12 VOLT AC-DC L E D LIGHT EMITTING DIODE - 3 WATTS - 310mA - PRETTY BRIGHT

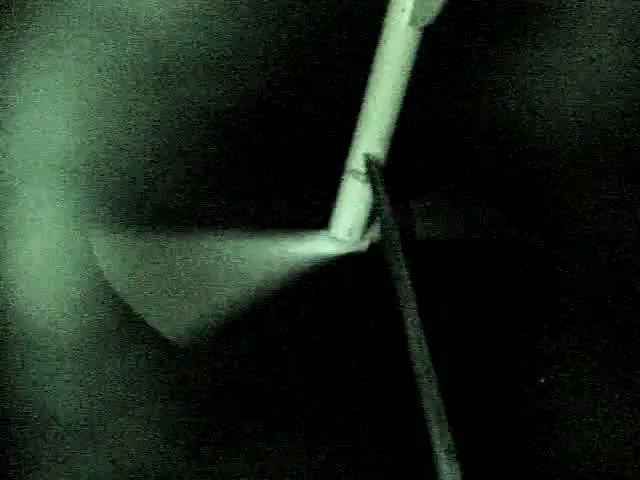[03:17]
I think that's pretty sharp. I can put it right out in front here.
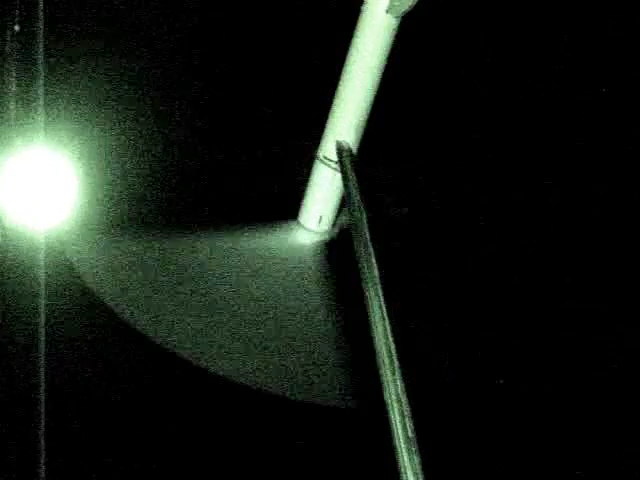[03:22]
Looking pretty good. I see certain parts of the blades that show up in one spot.
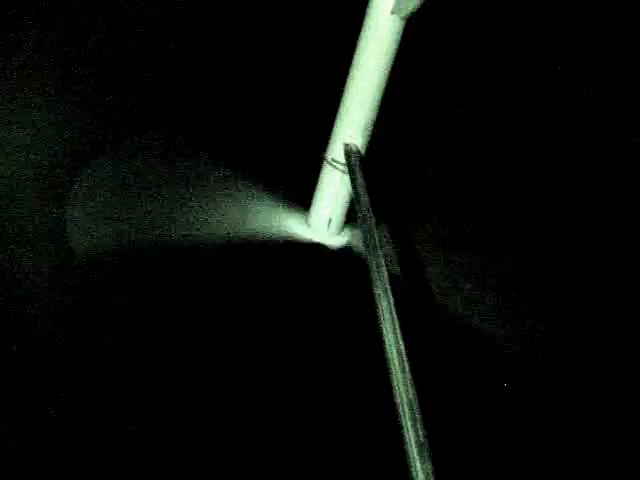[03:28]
I know it blinks. It stays pretty good. I imagine it's got a resistor network in there. And it doesn't matter the polarity on these.
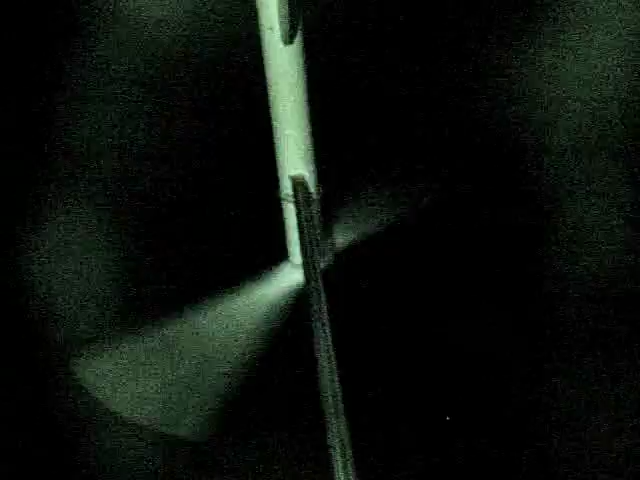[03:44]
Show you more. I shoved a light in the back end.
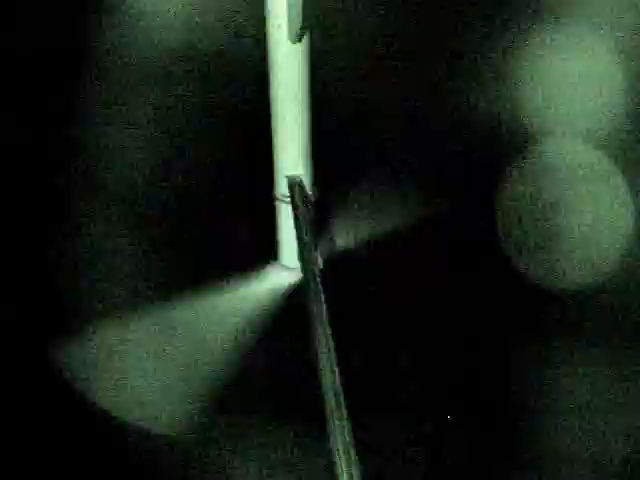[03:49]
Made marks where those two notches were on the tape drive motor. Stuck a screw in the side. One behind it.
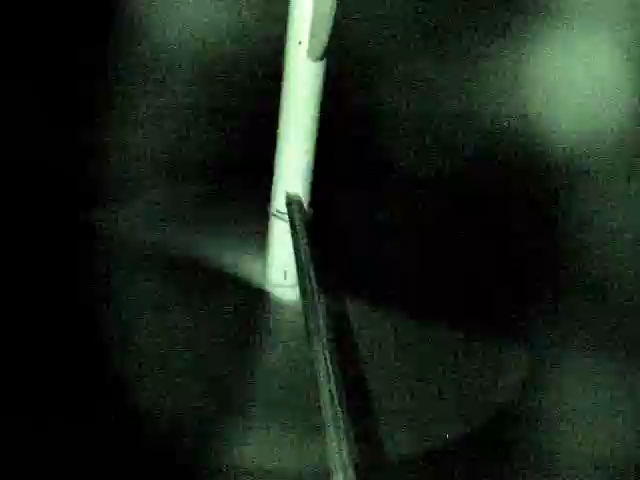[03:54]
And I don't think I'm going to have any problems with this for a while.
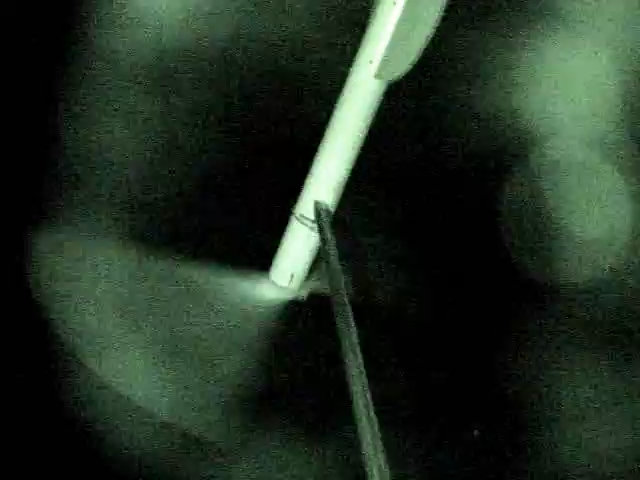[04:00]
Anyway, I'm Scott Brown with Green Wind and other home energies. Many good things to you and yours.
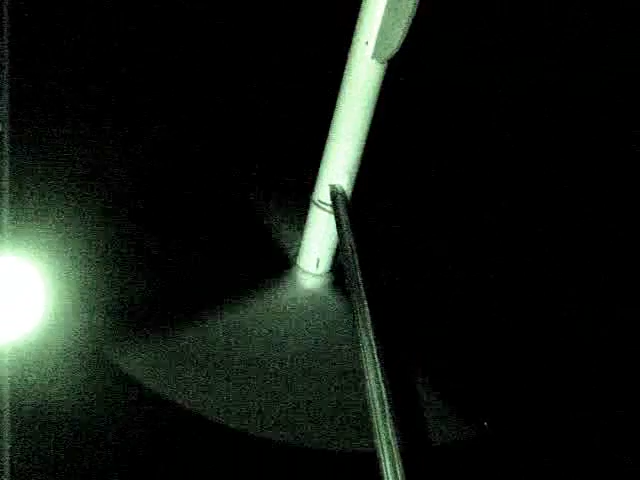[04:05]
Whee! Here's without it. Here's with it. Here's without it. Here's with it. Gotta love it.
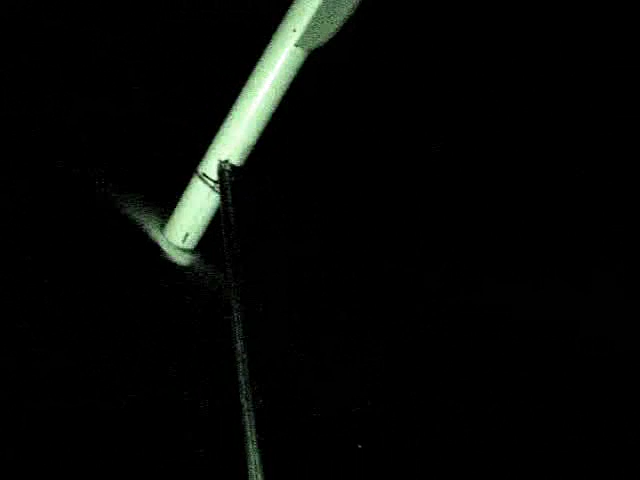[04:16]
I'll leave it up on the roof here. See how good I can see it from a distance. I might go ahead and leave that light up on the roof.